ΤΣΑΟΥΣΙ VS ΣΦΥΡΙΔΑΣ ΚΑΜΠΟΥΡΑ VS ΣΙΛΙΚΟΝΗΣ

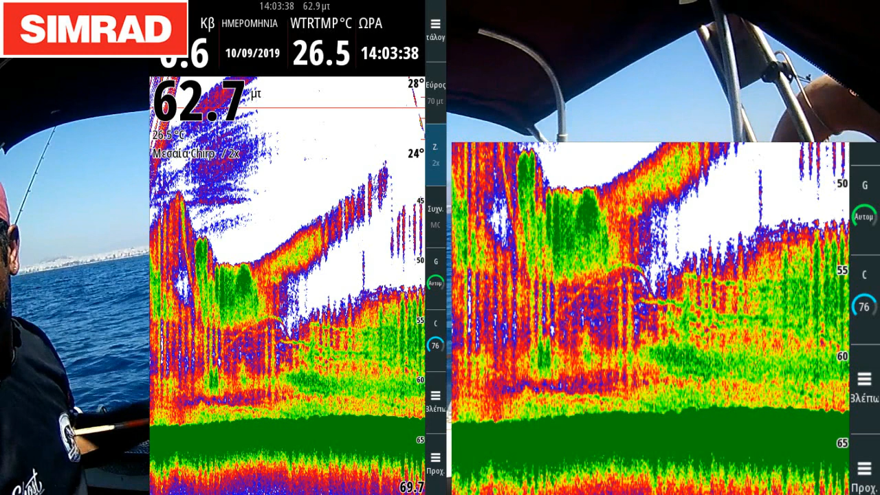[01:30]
On screen: water 26.5°C
στο βυθόμετρο ξεκάθαρα τις αψίδες που έχει μέσα στο ψηλό
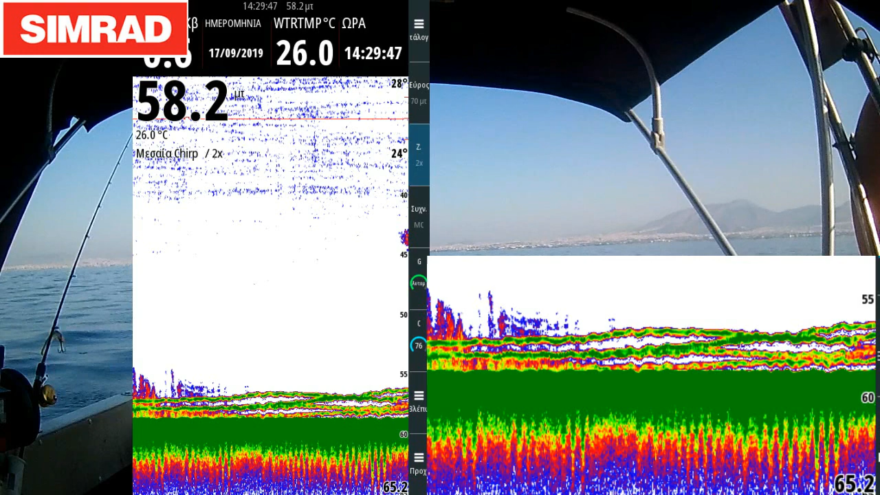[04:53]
On screen: depth 58.2 m, water 26.0°C
πάμε στο επόμενο ψάρεμα εδώ βλέπουμε το τι είδα και έριξα κλασική περίπτωση σφυρίδας